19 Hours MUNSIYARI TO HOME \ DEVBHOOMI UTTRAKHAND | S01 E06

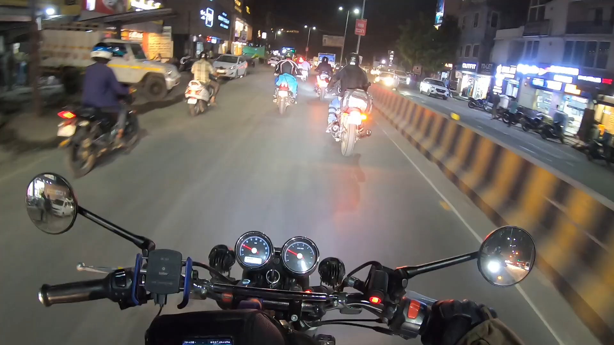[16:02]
और ये हम लोग घुस गए हैं अब हल्द्वानी, हल्द्वानी का ट्रैफिक आपके सामने है। अभी जो हमने पीछे ब्रेक ली थी उसके बाद बॉडी फुली चार्ज हो गई है।